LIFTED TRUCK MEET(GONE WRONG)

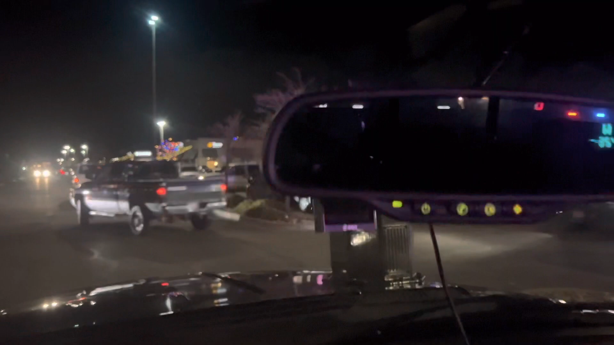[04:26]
Dude, this is probably like 100 plus trucks at least.